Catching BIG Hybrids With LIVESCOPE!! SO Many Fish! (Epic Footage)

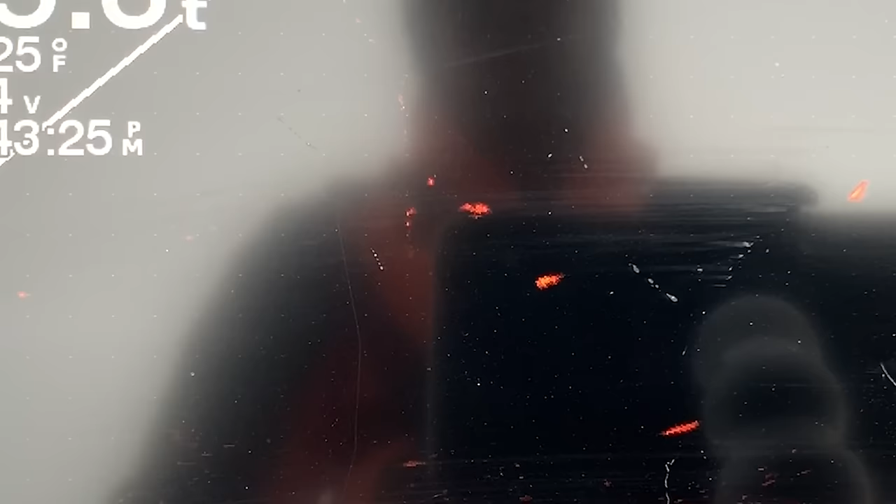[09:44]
I've got it so dialed in, you guys can literally see my line. Oh, bringing it right in front of a fish right there. Yep, he swam right by it. Get it back down. Oh, he turned.
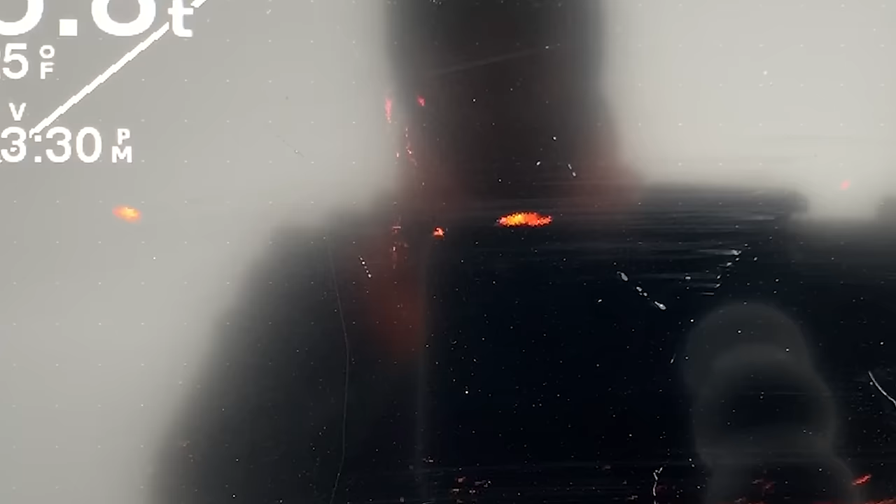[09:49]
He turned. He wants it. Oh, come on.
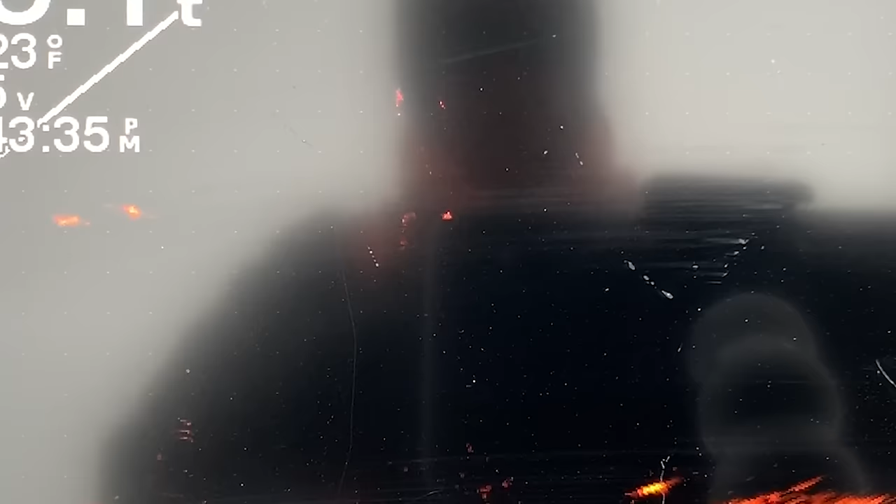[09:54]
Wipers are out of their mind. It's so fun.
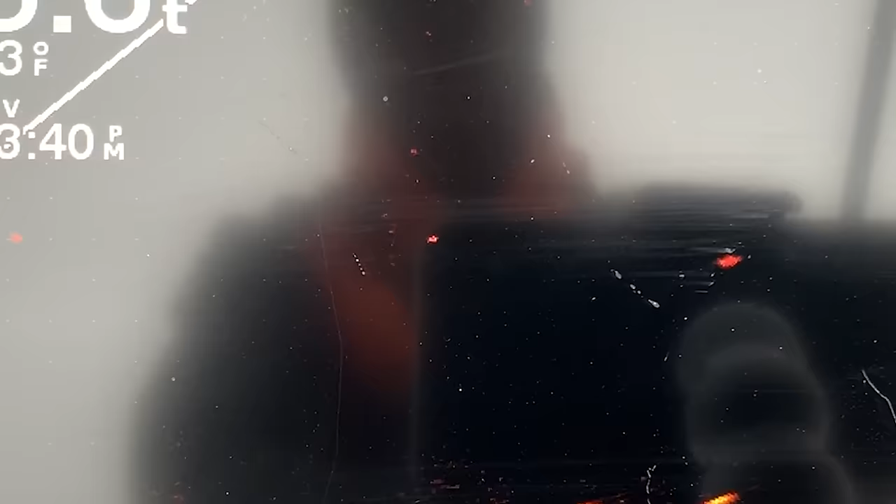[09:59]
to watch them and how they react to baits like this. There's a big one right there,
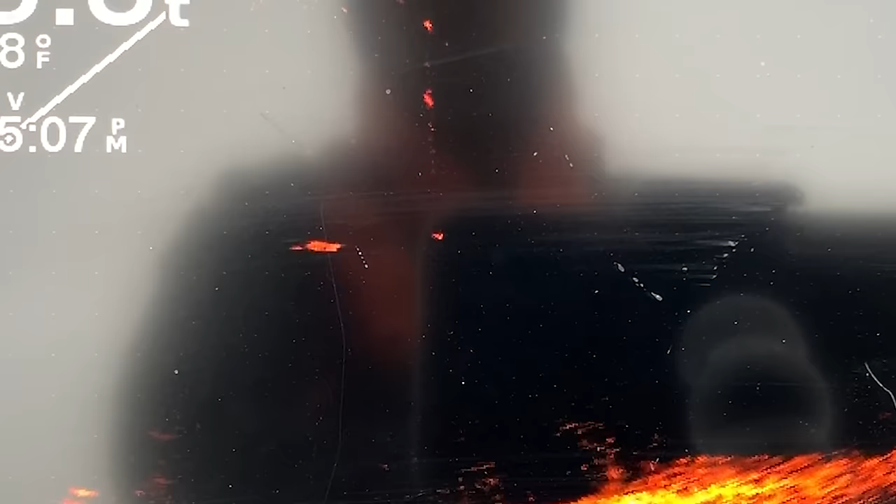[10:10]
right behind it. Come on, eat, eat.
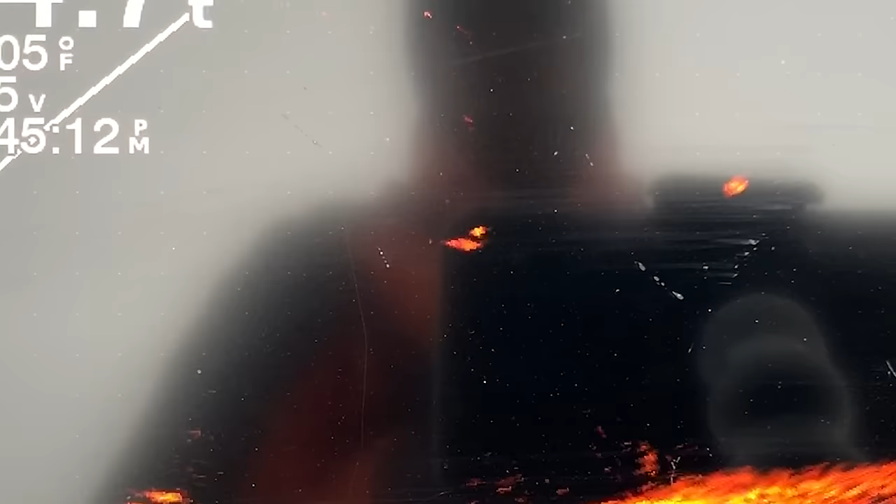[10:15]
Oh, he spooked. Oh my God, he's on it. And he's off, he's still on it.
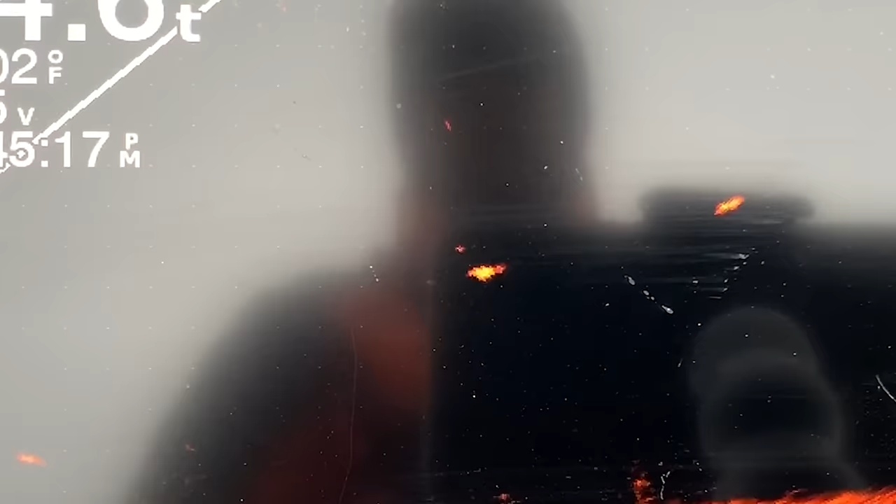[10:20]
Come on, choke it, choke it. How do you want it?
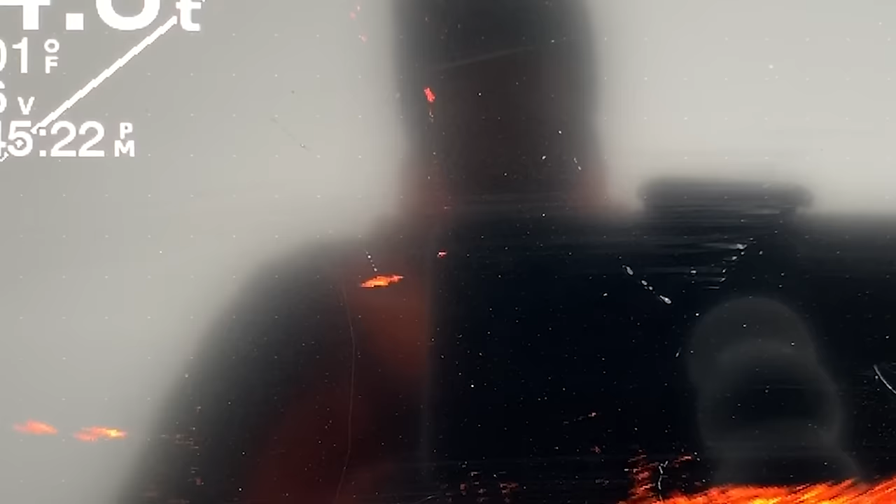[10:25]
Do you want it dead sticked or do you want it popping? Keep his interest, come on.
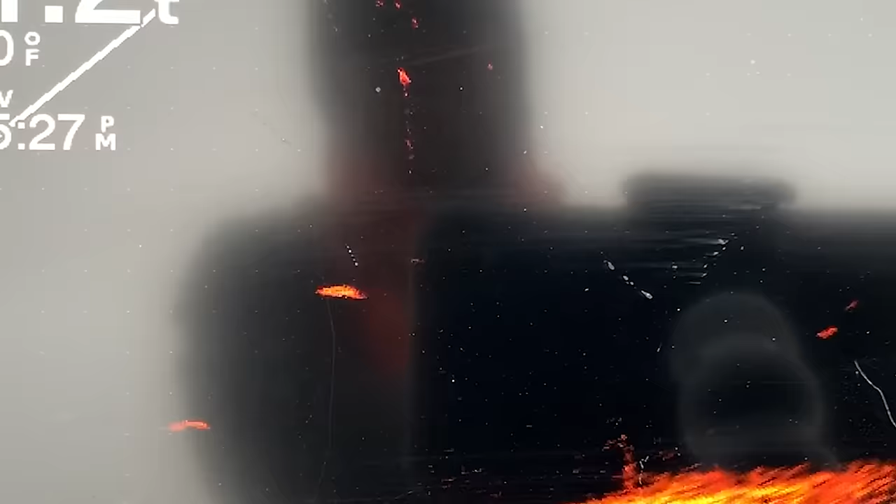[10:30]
He's still there, he's literally doing circles around this bait right now.
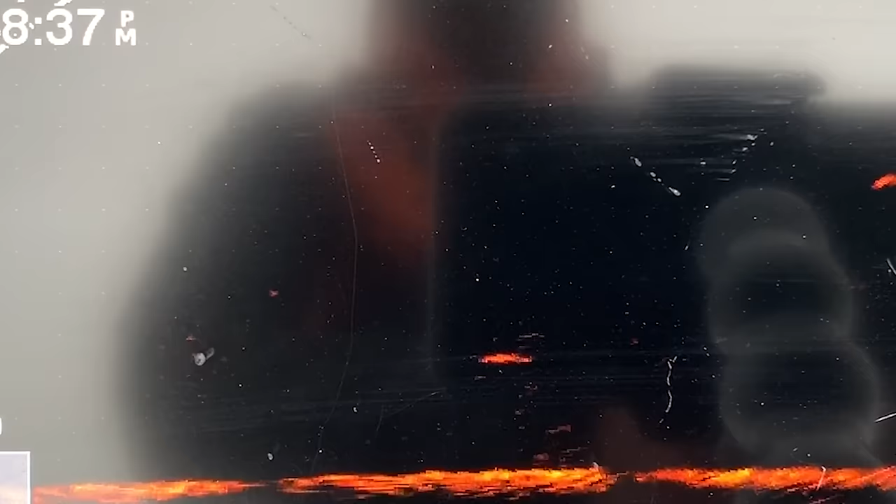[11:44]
Man, I dropped it right on his head and he didn't turn.
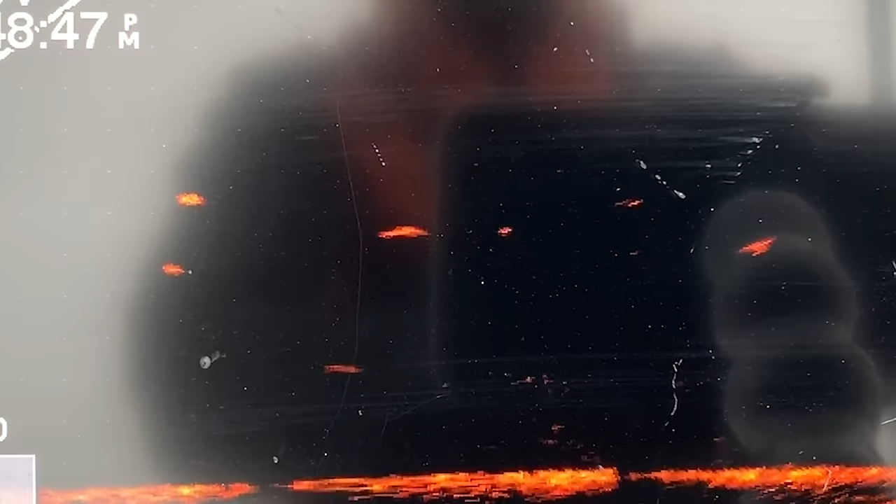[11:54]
There we go, come on. Got him, got his ass. Look at that, look at that. This one doesn't feel quite as big yet.
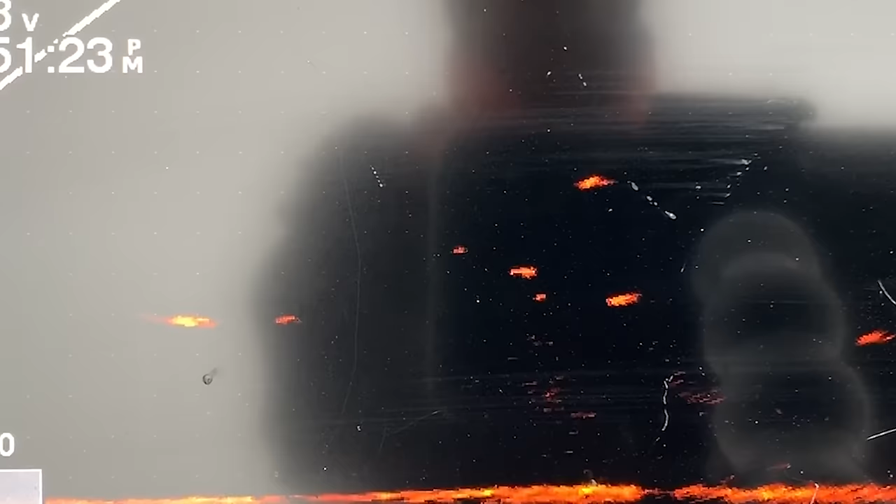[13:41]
Turn. Oh yeah, big fish right there. Come on, turn on it.
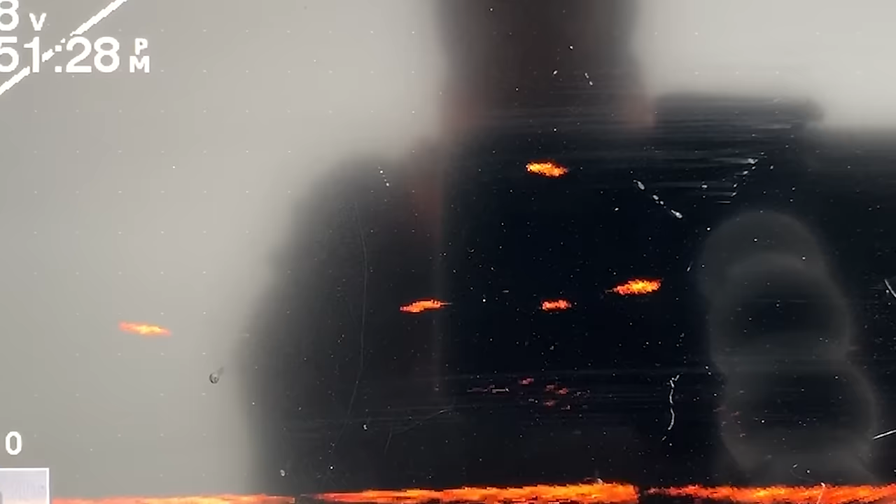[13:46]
That one's gonna, oh, he's nosing it. Oh, he's nosing it.
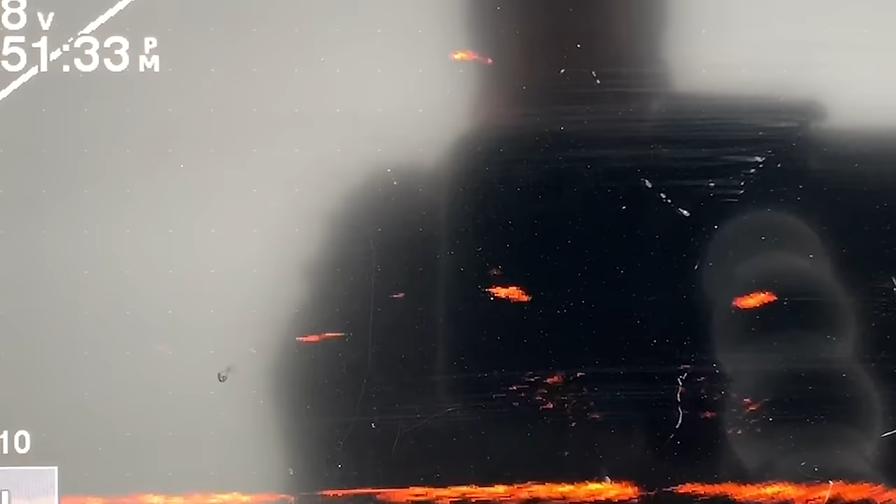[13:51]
Oh, he's nosing it. Oh, he's on it. Come on. He's just looking at it. You want a dead stick? Got him. Got him. Yes.